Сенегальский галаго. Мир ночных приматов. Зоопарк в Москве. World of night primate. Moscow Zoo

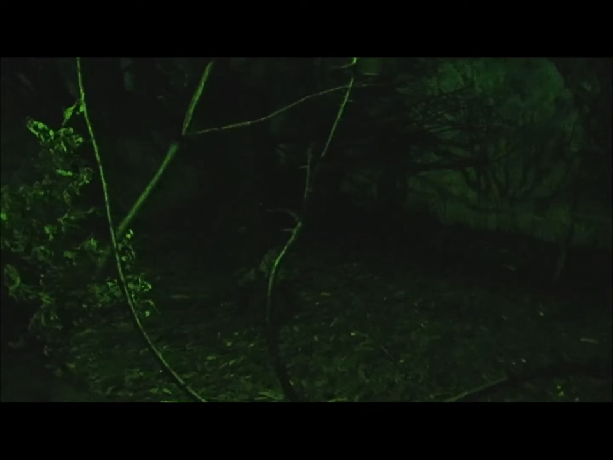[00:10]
Синегальский галага Мурзилька На пенечке снимаешь? Да Малышня Незаменно Ящик палец Вот он или футбол На пенечке снимем
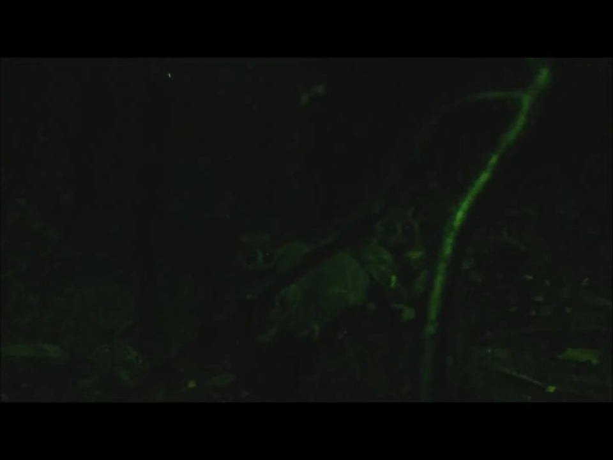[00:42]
Синег мурзилочка хорошая А он что-то кушает Он что-то кушает Двенедная? Да Они сидят Классно А вот прибежал на ящик Смотри На ящик
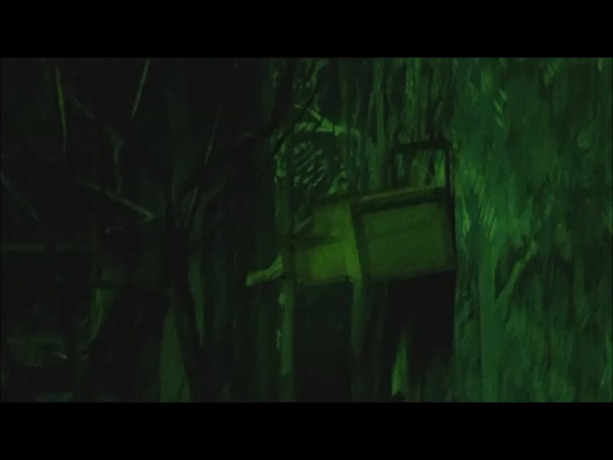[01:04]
Залез Вылез Вылез
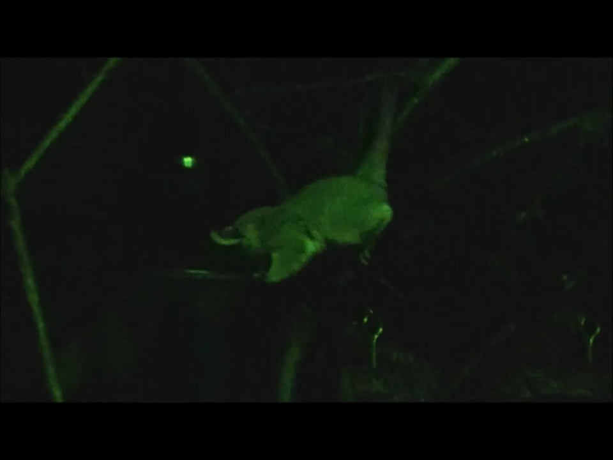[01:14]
Вылез Синегальский галага Вон трое на пенечке внизу Вон на земле Вон на земле Ночной примат Вон в ящике мордочка торчит
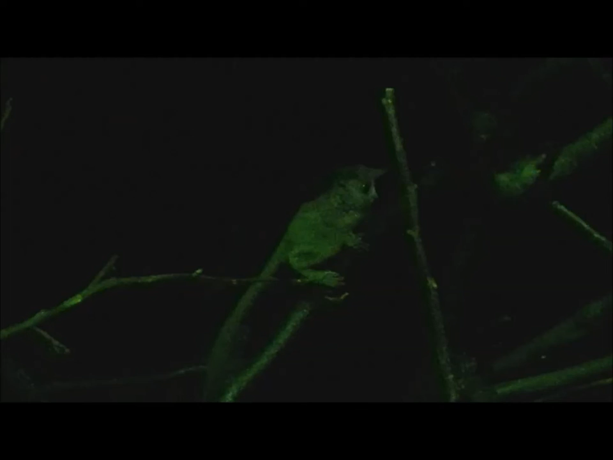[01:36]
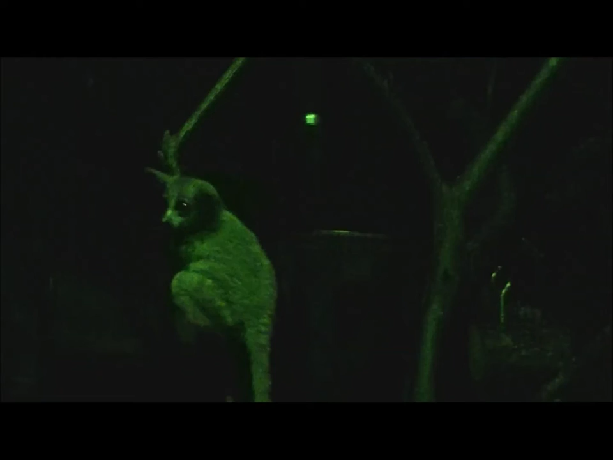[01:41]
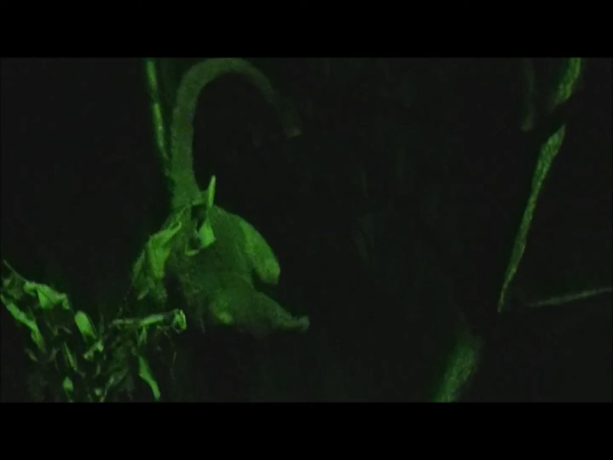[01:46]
Слиннее Вот игрушка Плюшевая Да Малышня Такие ушки смешные Торчком Загибают Мордочки шикарные Мордочки Такие растерянные Слепыши У меня вон в ящике торчит Физианомия Ну-ка снимай